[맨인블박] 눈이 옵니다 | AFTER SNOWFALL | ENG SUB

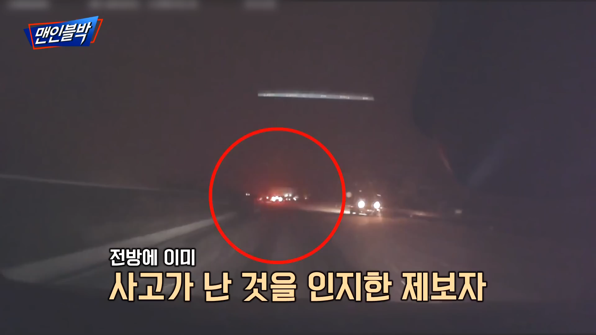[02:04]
브레이크를 밟았는데 아예 제동이 안 됐어요. 눈이 갑자기 쌓이다 보니까 사람이 넘어져서 차량 바로 밑에 있었어요.
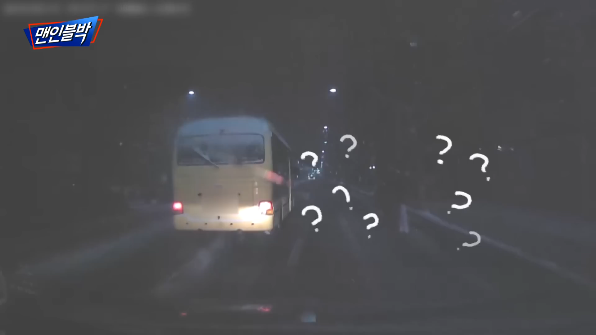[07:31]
부분들이 도로 한가운데서 위험하게 이렇게 몸을 안고 이렇게 하고 이렇게 계셨습니다.